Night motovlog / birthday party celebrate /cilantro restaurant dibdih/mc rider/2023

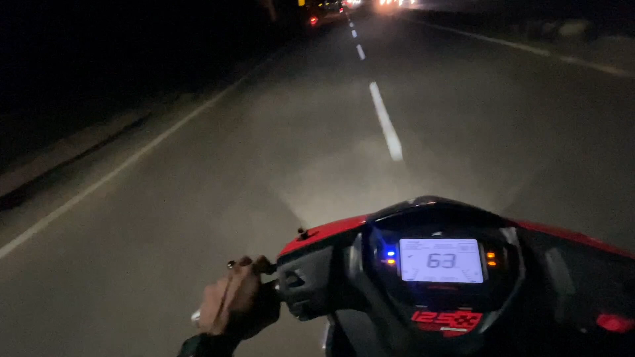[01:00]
ओ भाई अलग ही फीलिंग रात में। पागल से कुछ चला रहे हैं रात में, बस दिख नहीं रहा है मेरे को कुछ नहीं। कोई बात नहीं, होता है।
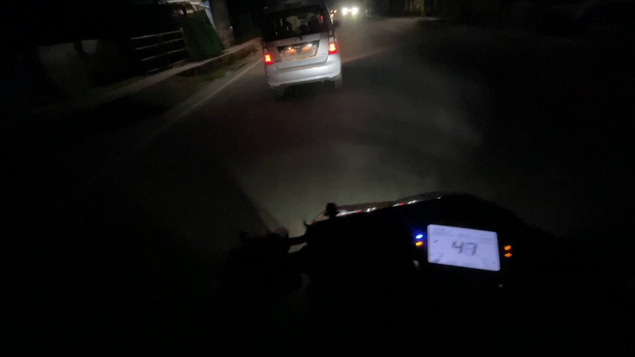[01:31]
कटिंग देखना चाहो, कटिंग अंधेरा में कटिंग दिखा रहा है आप लोगों को। ओ भाई
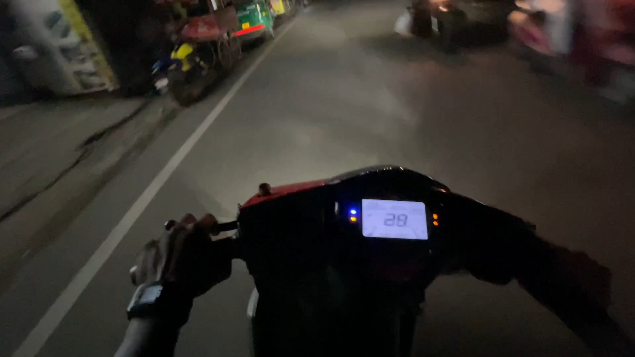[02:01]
अरे यार टोंडा बाजार, रुक जा यार, हटो ना यार, कुछ भी हो सकता है।
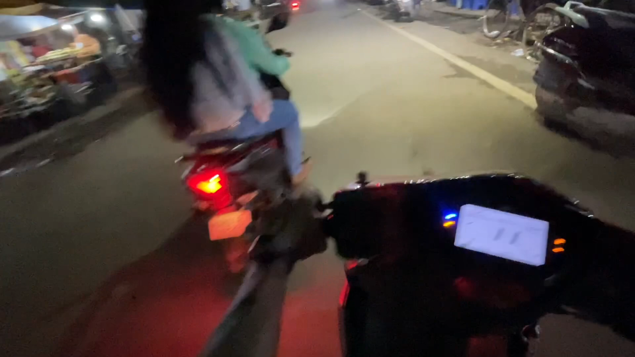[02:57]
अरे यार बीच में क्यों आता, हट ना यार, एमसी एड्रेस पार हो रहा है, जगह खाली करो। हट भाई, जाए दे मुके बहुत लेट होते इतने तो, हट भाई। अरे ऑटो वाला एक ही क्या करता है तू, हट भाई यार,
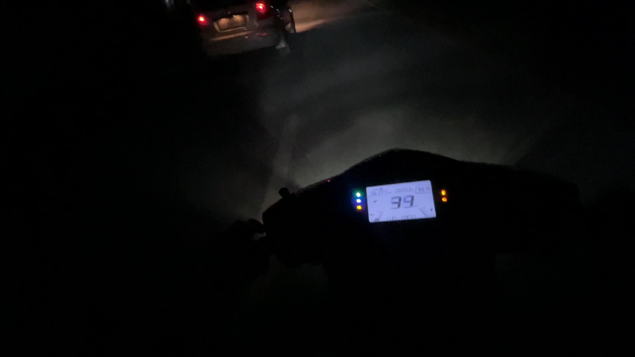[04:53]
बाबू, निगम चलो बढ़ा के इंटर। वाह बस बीच में जर्किन ना आ जाए तो बहुत दिक्कत है भगवान बाबा। अरे माय कसम गेलो आगे चक्का गेलो। आगे चक्का गेलो यार।
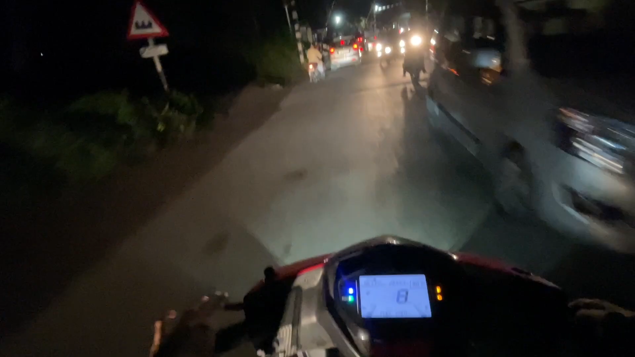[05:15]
जाम तो न खोजते हैं जाम के बीच में